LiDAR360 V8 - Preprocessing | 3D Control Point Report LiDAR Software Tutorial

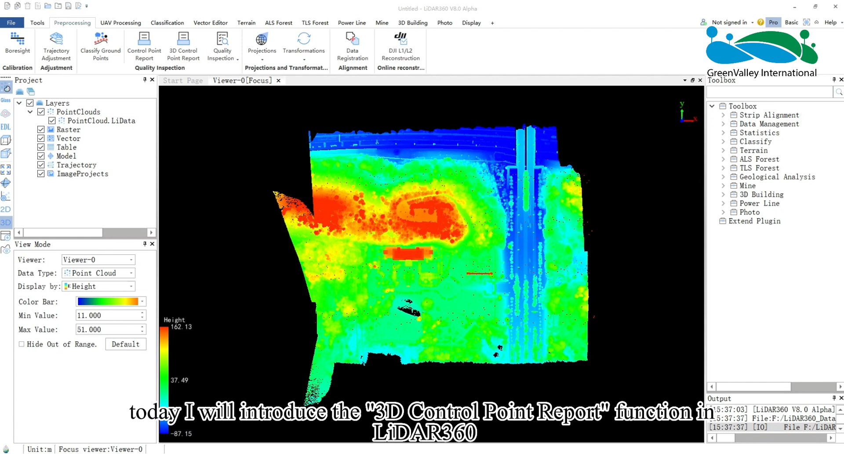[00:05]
Hello everyone, today I will introduce the 3D Control Point Report function in LiDAR 360. This function provides two check types, Elevation and XYZ. When you want to check Elevation errors, you can choose Elevation.
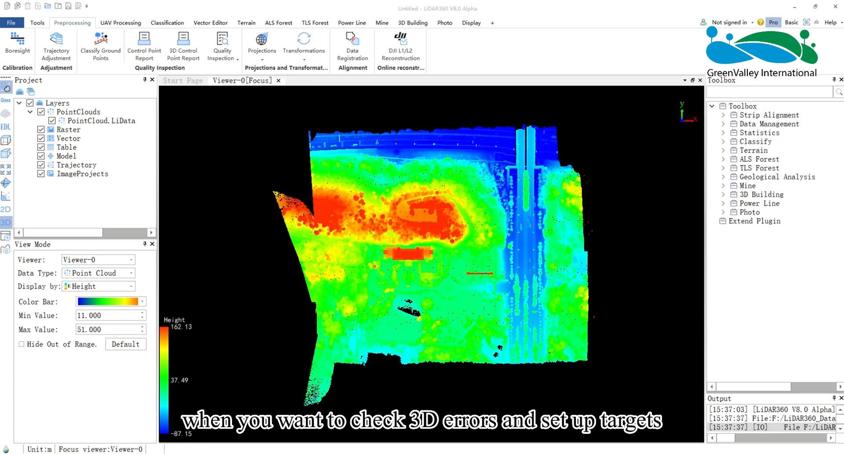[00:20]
When you want to check 3D errors and set up targets, you can choose XYZ. Click 3D Control Point Report function in the pre-processing module.
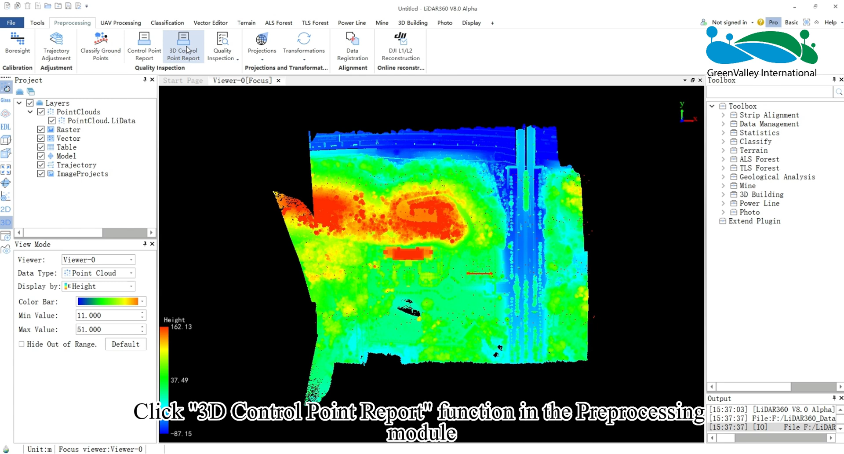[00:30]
There are two check types in the interface. If you select Elevation, this function will generate an Elevation Error Report between Point Cloud and GCPs. This helps verify the elevation accuracy of Point Cloud and can be used for elevation adjustment.
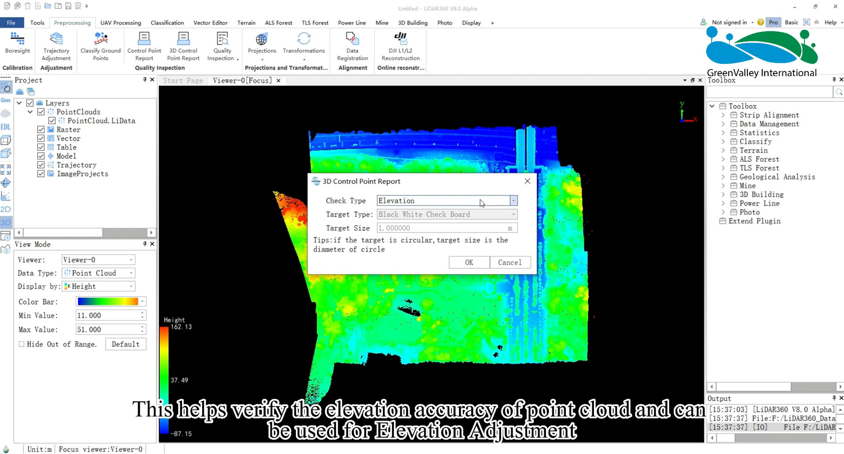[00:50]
If you select XYZ, the tool will calculate both elevation and XY errors based on automatically identified target positions and generate a report of elevation and XY errors between Point Cloud and GCPs. Let's see the elevation check type at first.
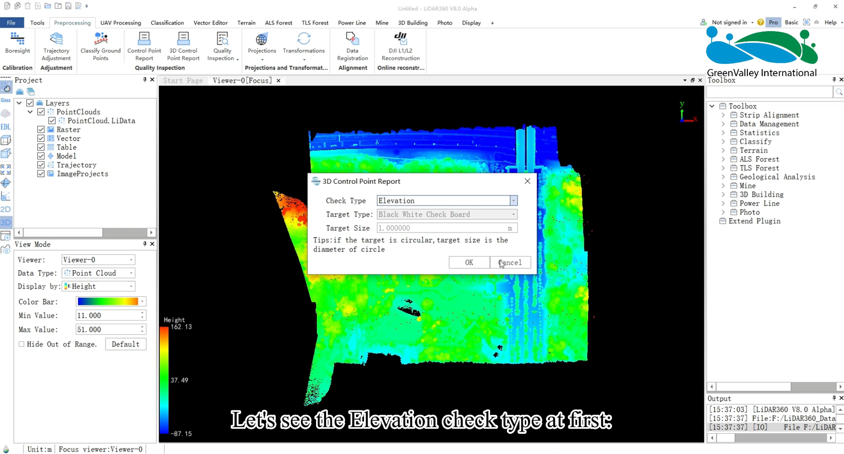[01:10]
Click OK. Initial categories are defaulting to all available classes for checking elevation accuracy.
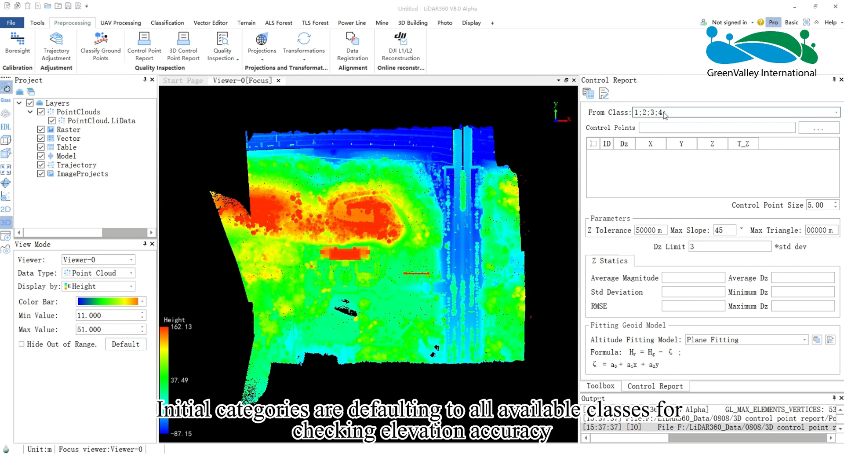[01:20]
Load the Control Points file. Configure the column numbers for XYZ coordinates and skip lines according to your data specifics.
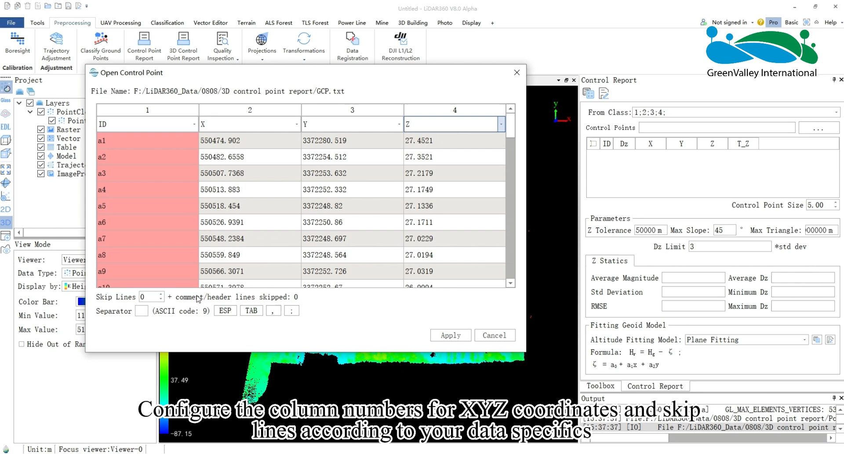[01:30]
Click Apply to load data for each control point. Z-Tolerance means the precision in the Z-direction of the Point Cloud, defaulting to 0.15.
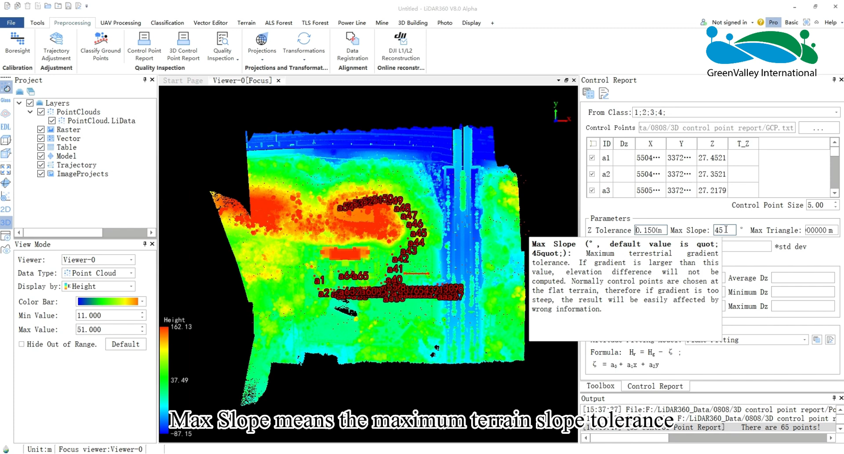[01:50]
Max slope means the maximum terrain slope tolerance, defaulting to 45 degrees, which can be set according to actual situation.
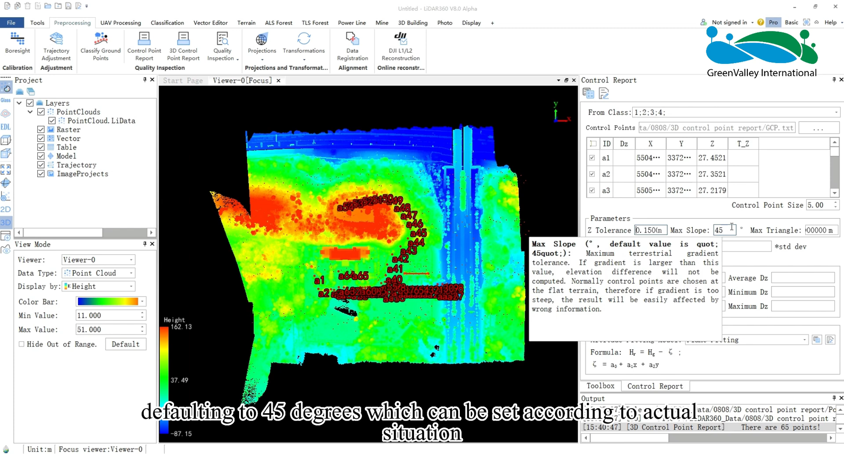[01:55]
Max triangle length helps mitigate large deviations caused by elevation interpolation,
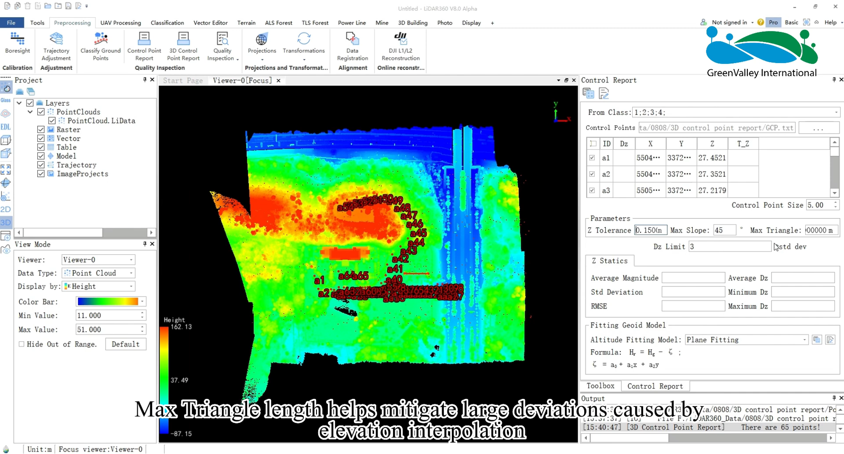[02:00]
defaulting to 20 meters. DZ-Limit sets the tolerance for DZ, defaulting to 3.
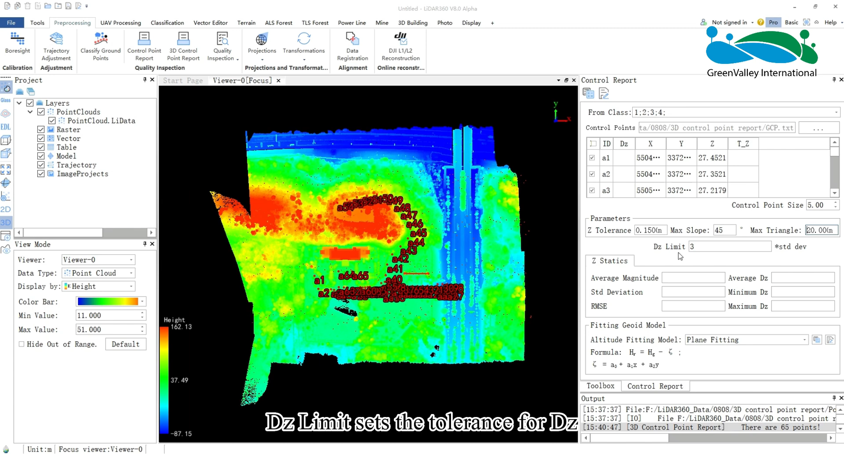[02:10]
Error above the range will be highlighted in red, indicating significant elevation differences between Point Cloud and GCPs.
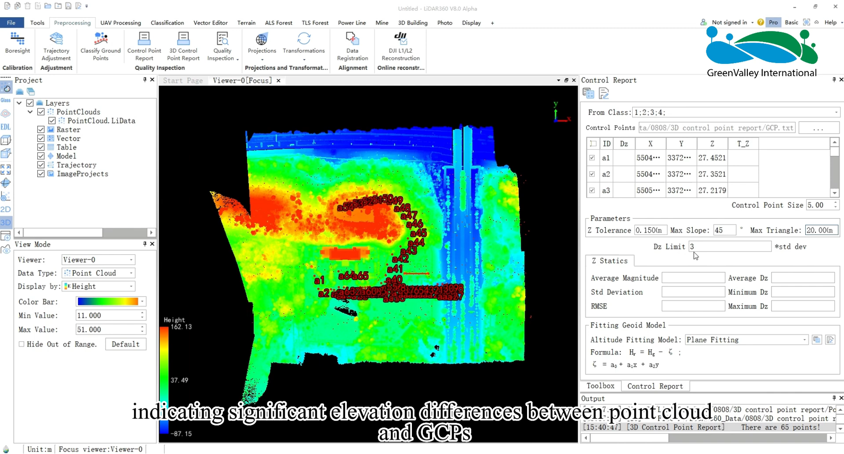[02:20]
After parameter setup, click Calculate to compute elevation errors. Here you can view the calculation results. Result format is TXT, with elevation error and other statistic informations.
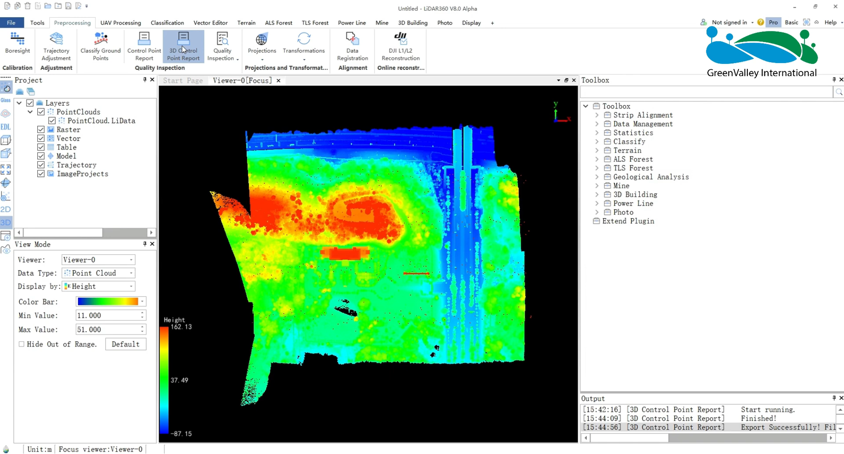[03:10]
Next, let's see the operations of XYZ check type. Select target type, defaulting to black-white checkboard.
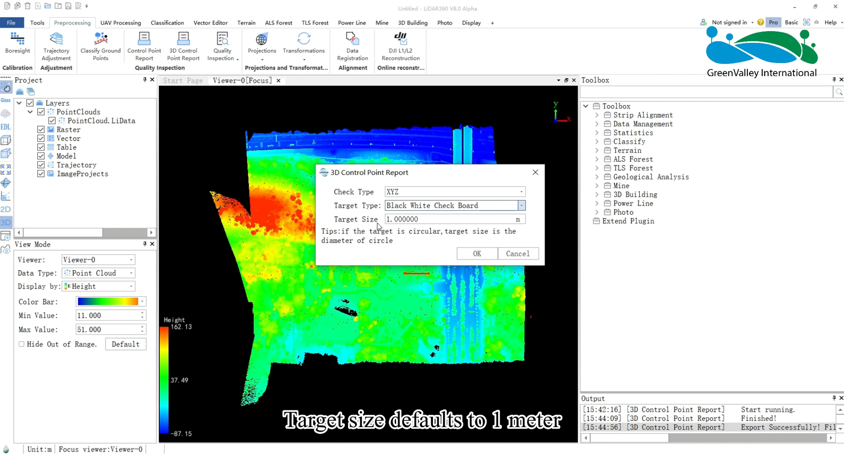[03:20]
Target size defaults to 1 meter. If target type is selected as circle, the target size refers to the diameter. Click OK.
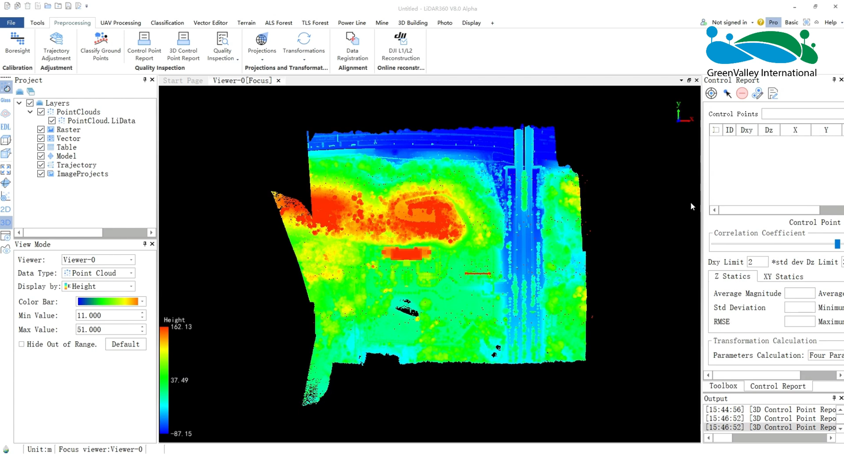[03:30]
Load control point file, set column, and skip lines according to your data.
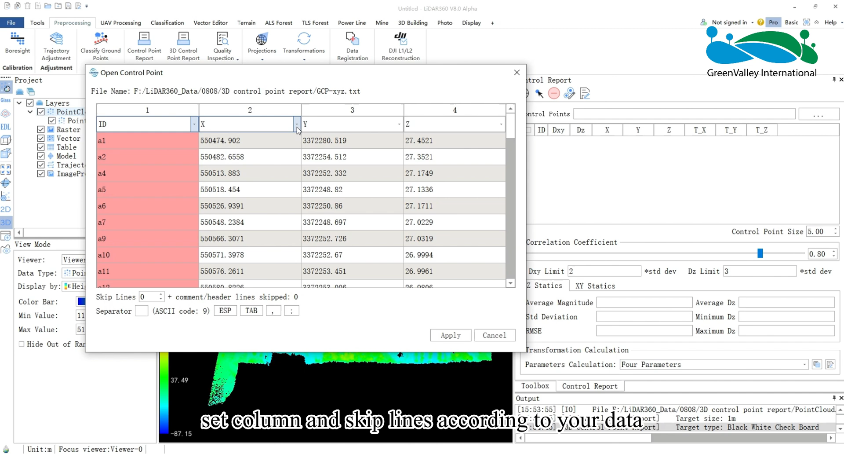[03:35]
Click Apply.
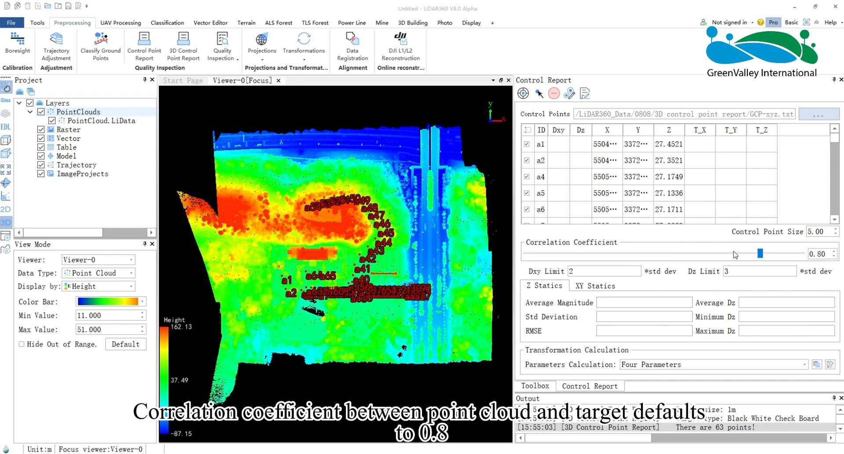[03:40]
Correlation coefficient between point cloud and target defaults to 0.8. DXY and DZ constraints are tolerance limits. Data outside these tolerances will display in red. After importing control points, click Identify target
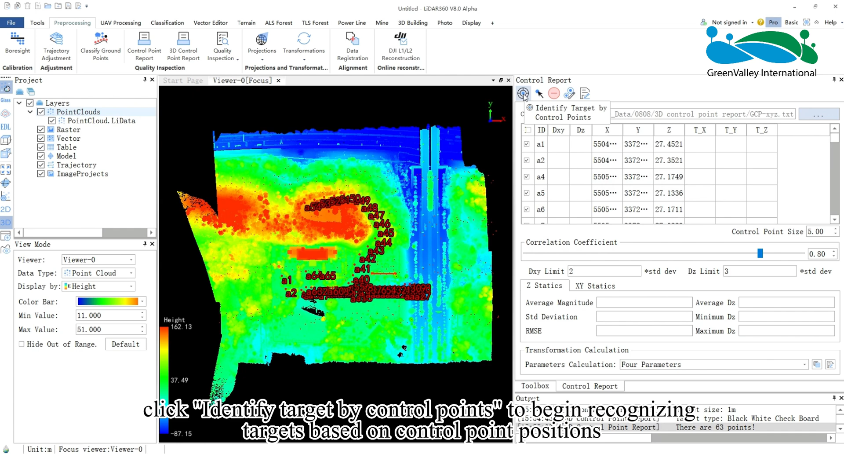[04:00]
by control points to begin recognizing targets based on control point positions. View results of target identification from control points.
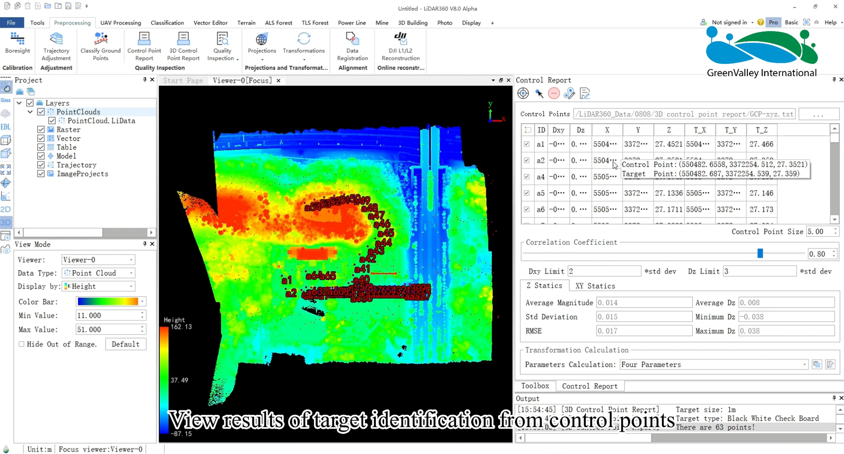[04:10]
If a target is not identified, use the draw target point tool. Adjust correlation parameters between point cloud and target. Manually identify target center position in viewer.
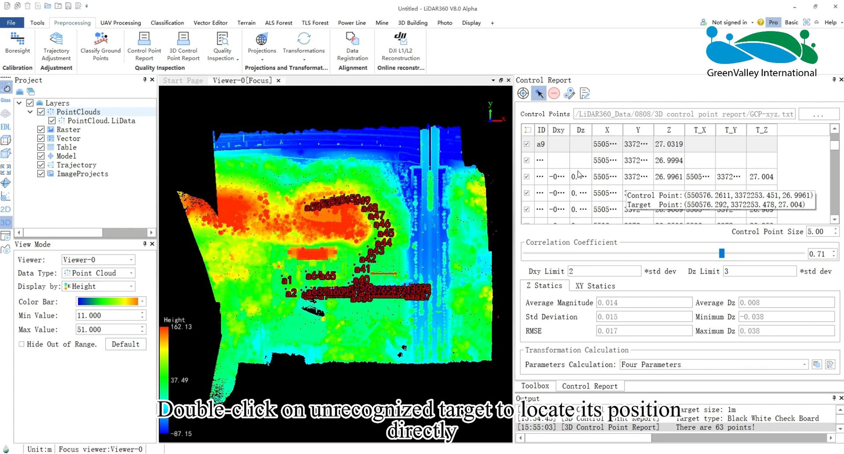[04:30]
Double-click on unrecognized target to locate its position directly.
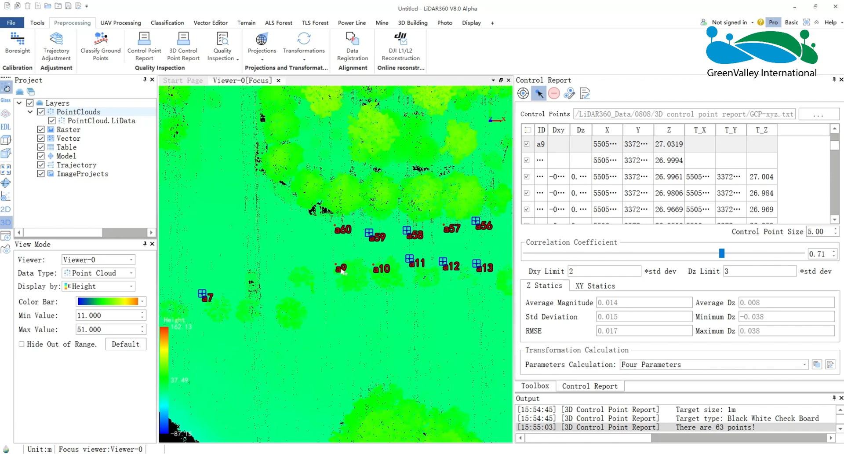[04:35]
At this point, display point cloud by intensity
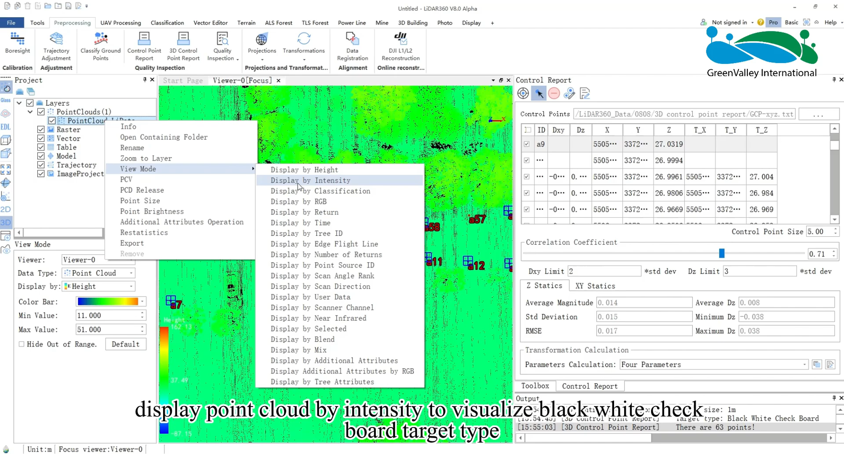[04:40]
to visualize black-white checkboard target type.
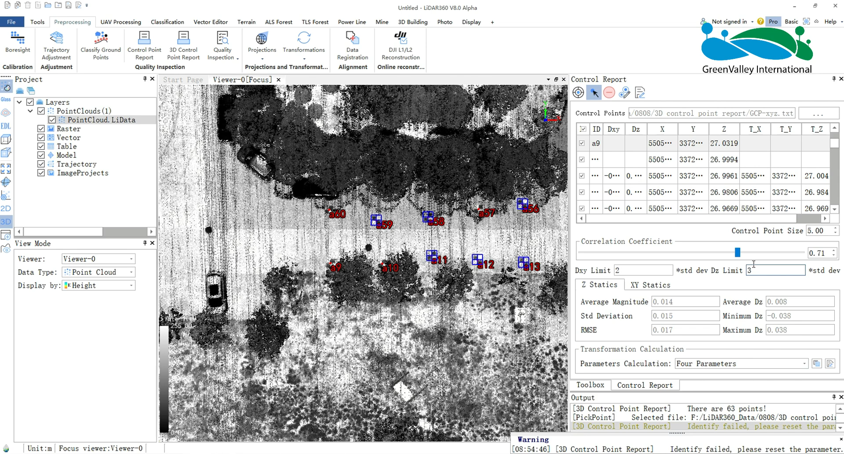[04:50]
For inaccurately drawn targets,
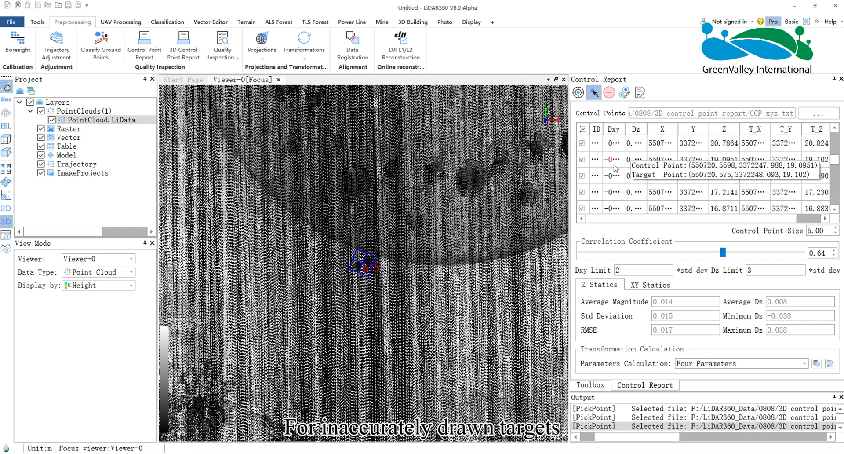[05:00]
choose Delete target and redraw.
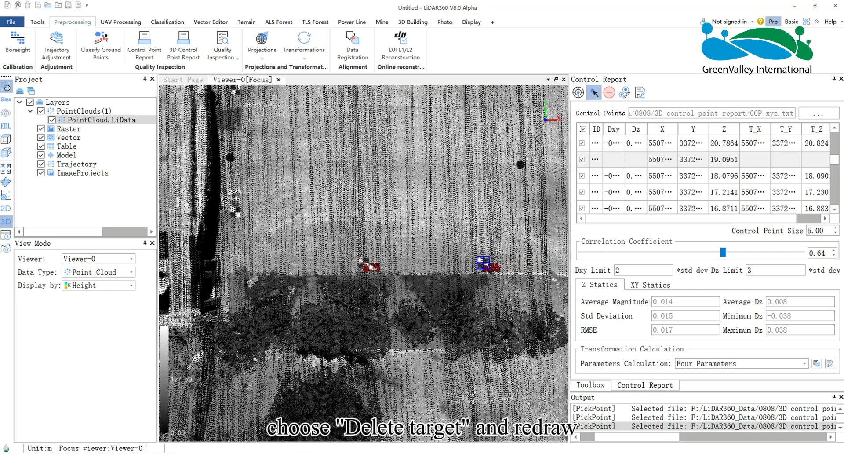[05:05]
Additionally, for imprecisely recognized targets, use Modify target to fine-tune drawn target position.